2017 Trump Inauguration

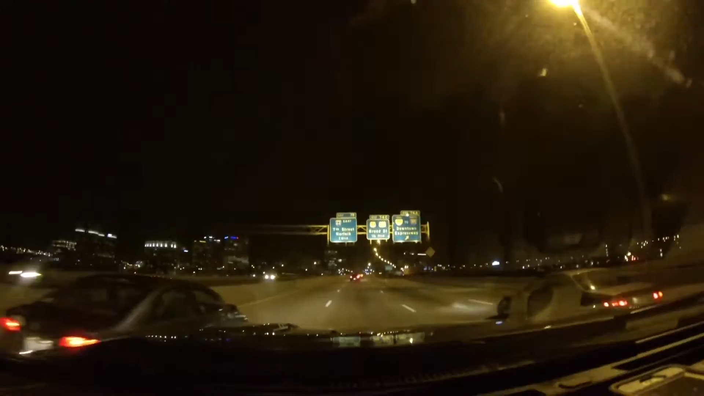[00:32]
Richmond, Virginia. Get that over there to your left. Oh yeah, that's the old city.